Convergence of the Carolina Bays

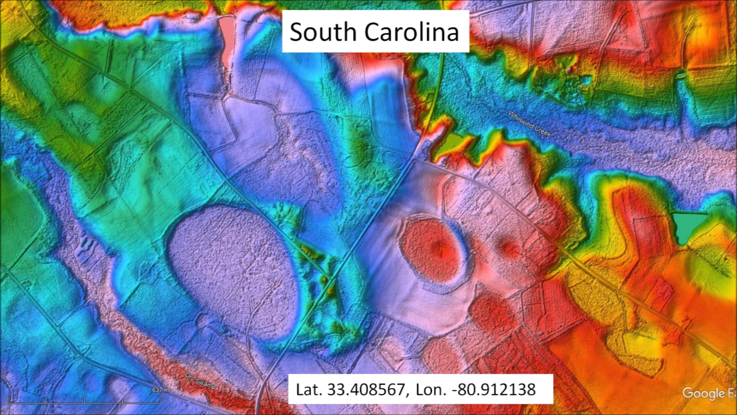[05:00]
The basins that are on level ground have preserved their elliptical geometry. I selected points at the margins of the basin rims, avoiding drainage channels.
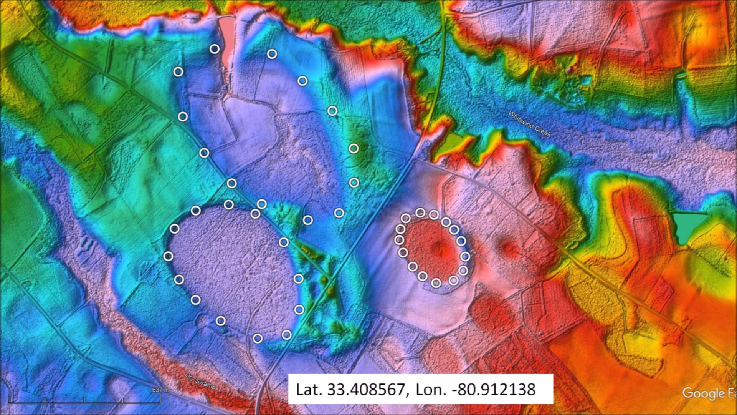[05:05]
Fitting ellipses through the points produced very good results and the azimuths were generated from the orientation of the ellipses.
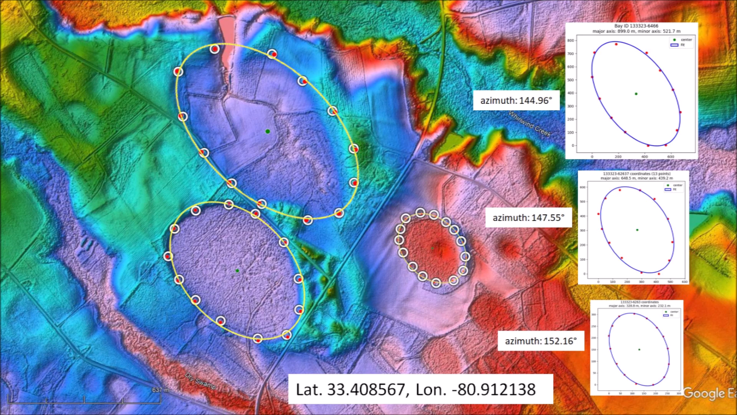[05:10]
This image shows the extensions of the azimuths toward the Great Lakes region. The lines from the basins in Nebraska and South Carolina converge in